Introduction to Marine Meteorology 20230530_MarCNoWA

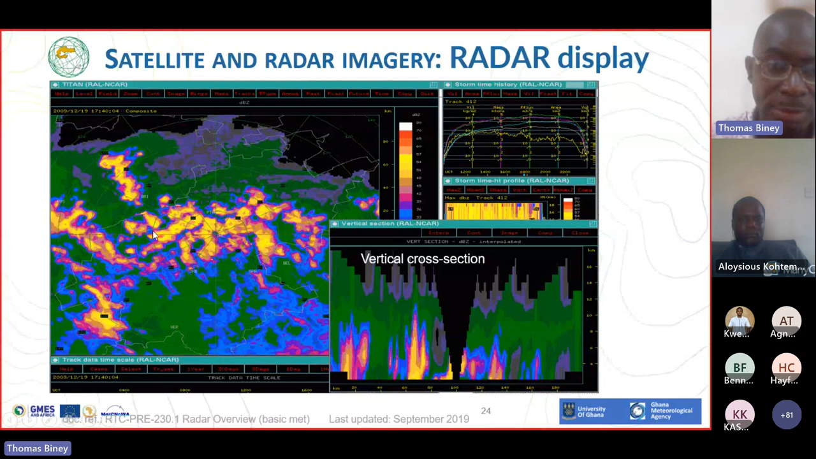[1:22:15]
Now, looking at this one, if you look at it, the radar image can also give information not only on weather clouds, but it's able to help us get information on hills.